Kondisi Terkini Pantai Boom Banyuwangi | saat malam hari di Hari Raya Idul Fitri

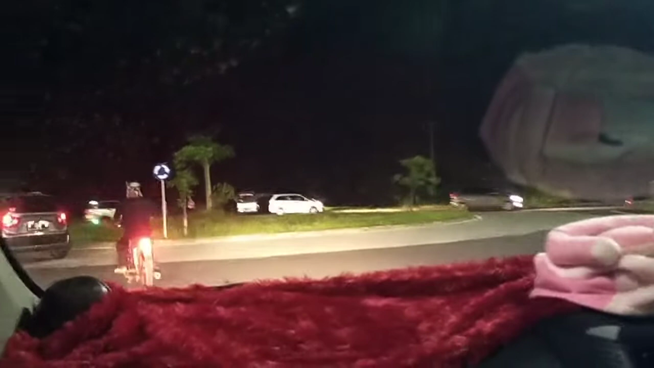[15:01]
Wah, pengunjungnya cukup padat guys, biasanya nggak seramai ini guys.
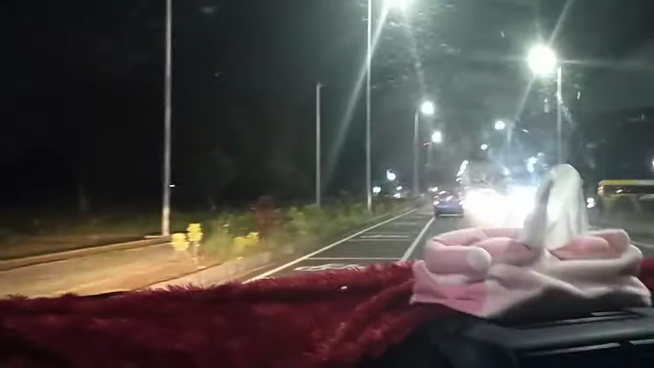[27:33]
Kondisinya cukup ramai, jadi kita memutuskan untuk keluar saja. Terlalu padat di dalam, terlalu banyak pengunjung, jadi kita
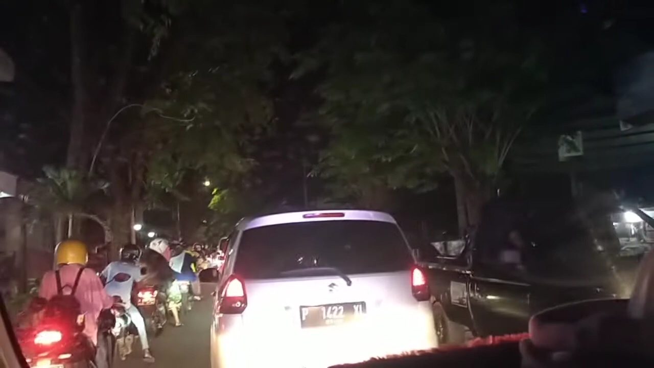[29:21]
Jadi mungkin kita cari makan lain aja ya, yang gampang ya. Ini kayaknya sulit, kita sulit untuk cari parkir kalau kayak gini guys. Jadi kita taruh mobil dulu, kita pinjem motor saudara. Kita cari makannya dibungkus saja guys, kita makan di rumah guys.
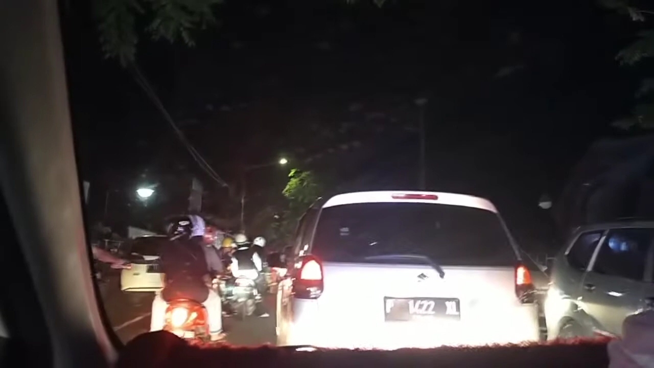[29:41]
Ramai guys, ramai guys. Anjir. Ramai anjing.
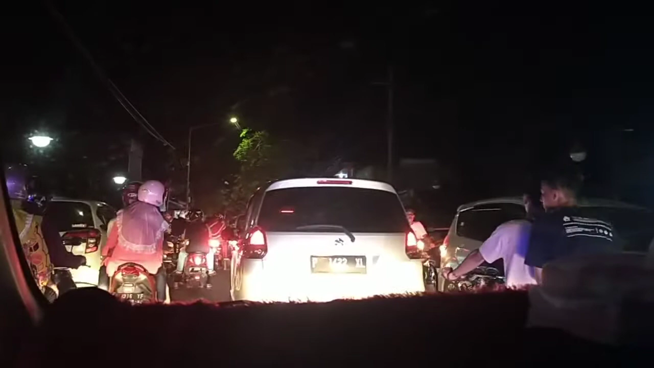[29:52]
Ramai anjing.
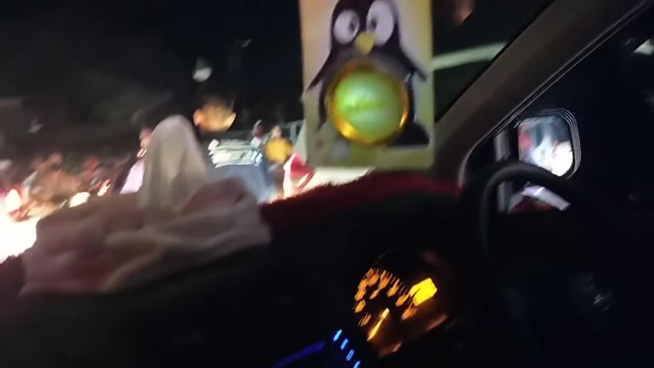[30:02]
Anjir, ramai guys. Oke guys, karena kondisi jalannya ramai seperti ini guys ya, kita putuskan untuk balik saja guys ya. Kita beli makannya pakai motor saja guys. Kita pinjem motor ke saudara. Pinjem motor ke saudara, kita pakai motor aja beli makannya guys.
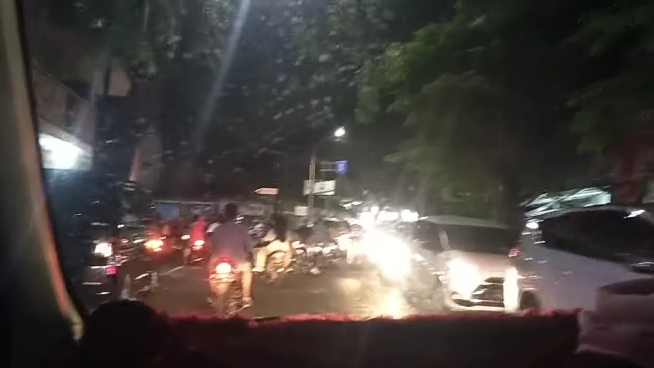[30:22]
Oke guys. Ini ramenya minta ampun guys, ramenya minta ampun guys.
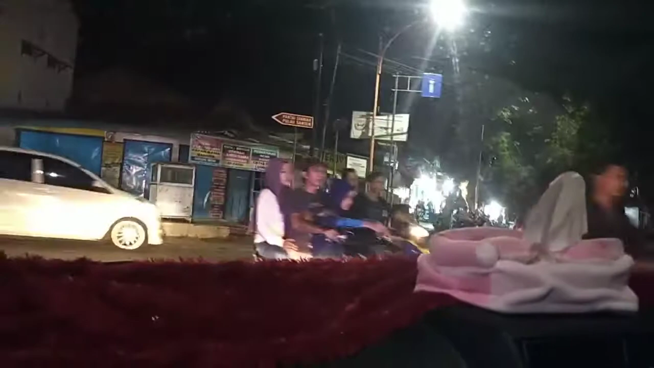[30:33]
Kita cari di sekitar sini saja guys.